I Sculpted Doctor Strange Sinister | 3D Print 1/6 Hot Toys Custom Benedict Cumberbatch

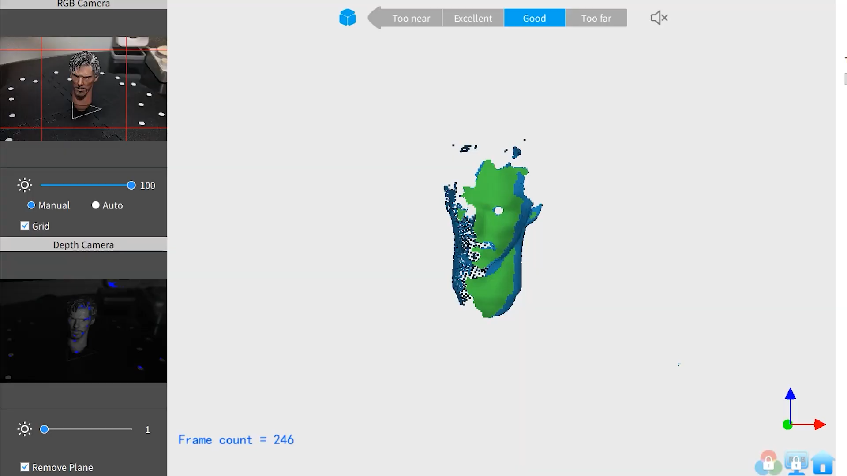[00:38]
We are going to borrow the head sculpt from Hot Toys to get a digital copy and modify it in the computer.
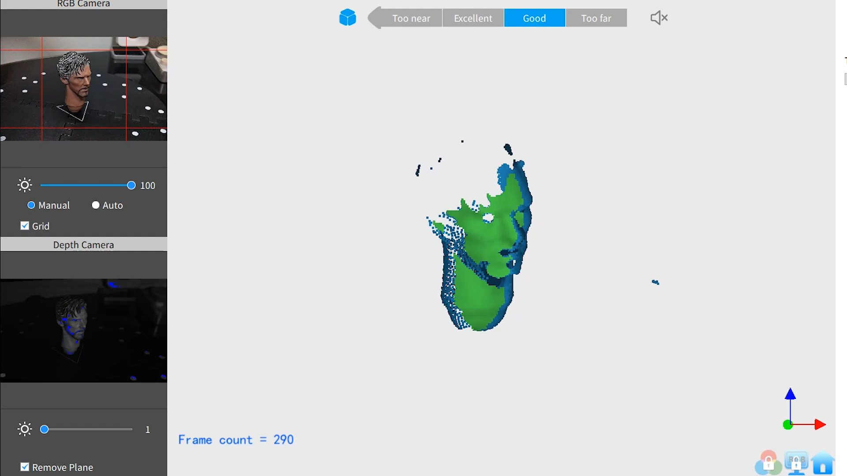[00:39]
The reason why I'm dusting Dr.
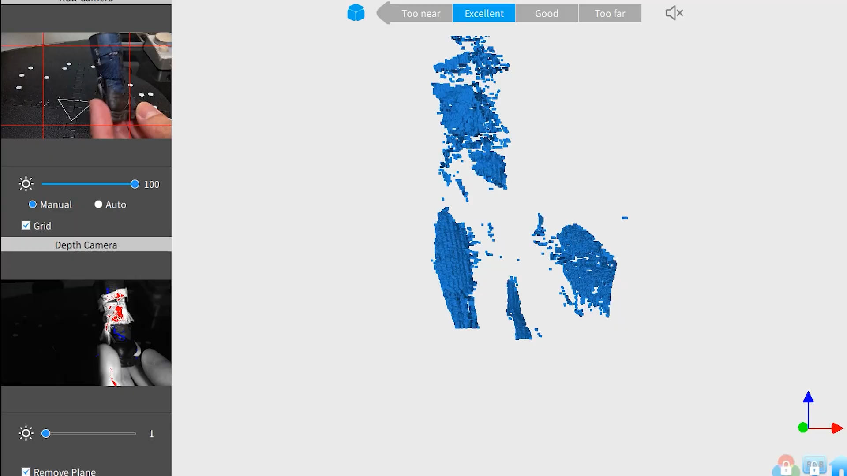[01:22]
Which is why I decided not to scan
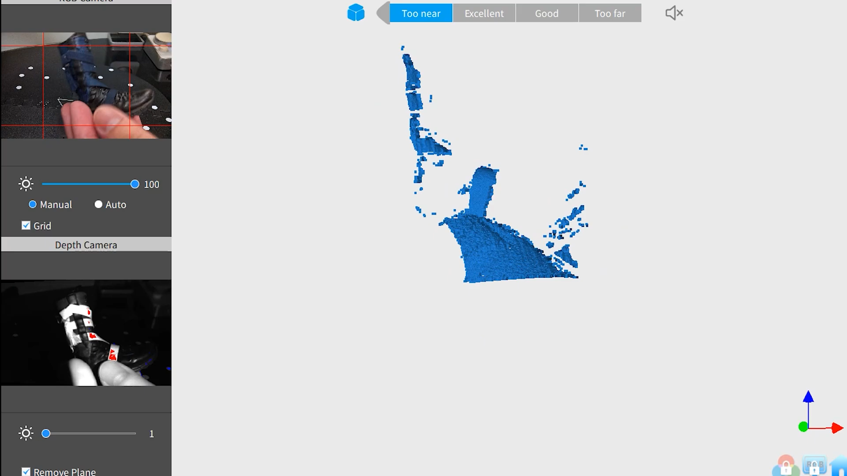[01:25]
the black boots to avoid dealing with the white stuff in the fine crevices.